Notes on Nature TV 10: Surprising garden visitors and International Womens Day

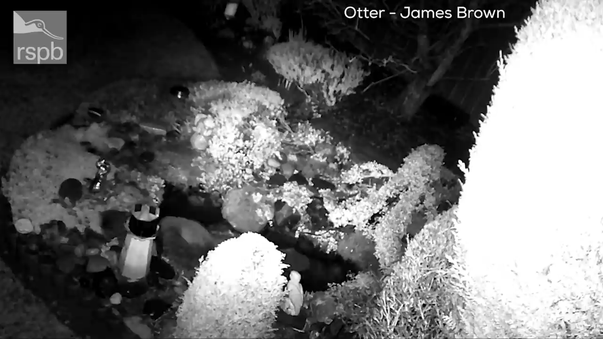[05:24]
this looks like an otter it's extraordinary isn't it an otter has come into this fairly small pond in uh james brown's uh garden pond so um what it's looking for there i can't imagine maybe he's got some fish in there but uh wow what what a visitor to have you to your